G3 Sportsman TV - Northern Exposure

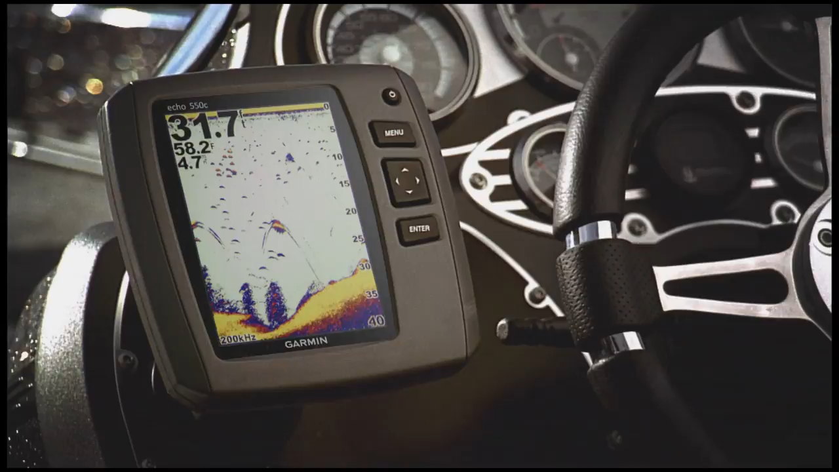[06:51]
and free transom and trolling motor mounting kit. I'll echo that. A nice, bass. I'll echo that.